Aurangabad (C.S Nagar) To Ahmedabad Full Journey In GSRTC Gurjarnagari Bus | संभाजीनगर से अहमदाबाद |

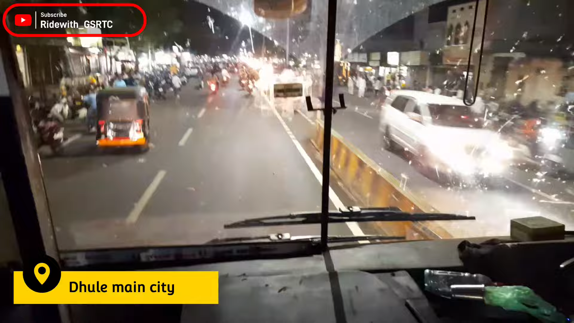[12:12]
और राइट, तो अभी हम धुलिया बस स्टैंड से निकल चुके हैं और इसके बाद आने वाला है कुसुम्बा नेर, और उसके बाद आएगा साकड़ी, तो आपको साकड़ी भी दिखाएंगे,
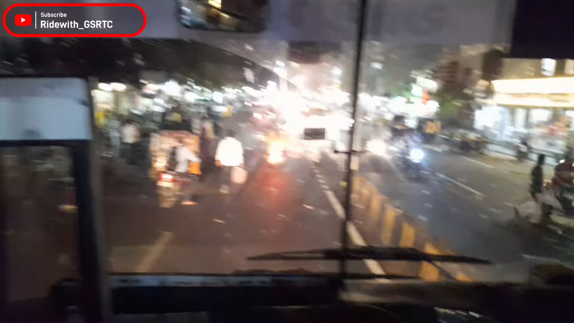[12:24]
और उसके बाद आने वाला है होटल आशीर्वाद जो अपना ऑफिशियल होल्ट है, तो वो भी दिखाएंगे कि वो कैसा है, पूरा रूट आपको दिखाएंगे।
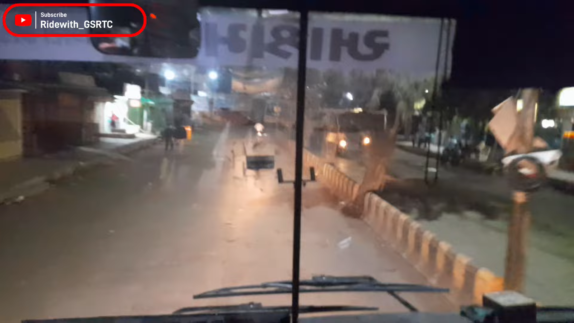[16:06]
अभी हम लोग पहुँचे नवापुर, थोड़ी देर में गुजरात महाराष्ट्र बॉर्डर आएगी और उसके बाद आएगा सोनगढ़।
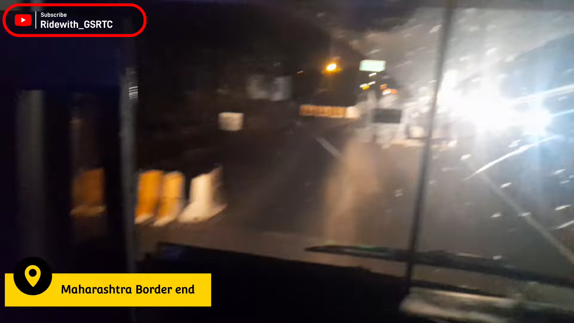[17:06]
की बॉर्डर यहाँ से पूरी होती है और अभी हम गुजरात में एंटर कर चुके हैं।